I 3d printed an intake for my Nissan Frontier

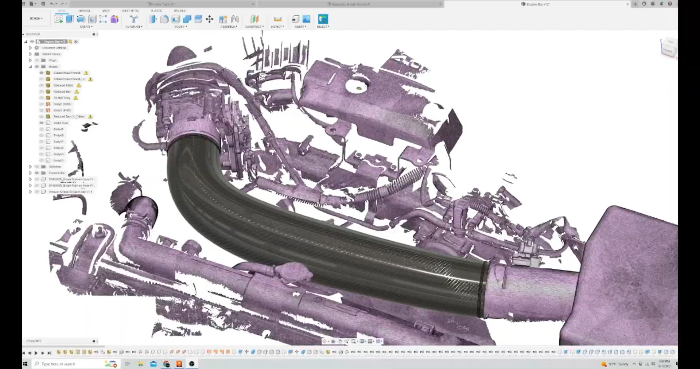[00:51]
sensor with the whole intake tube
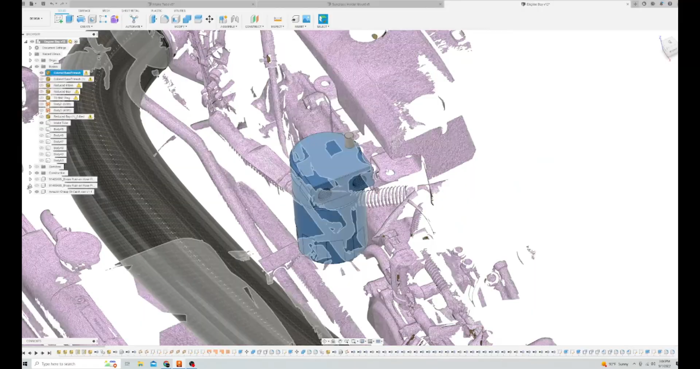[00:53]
removed which then brings us to this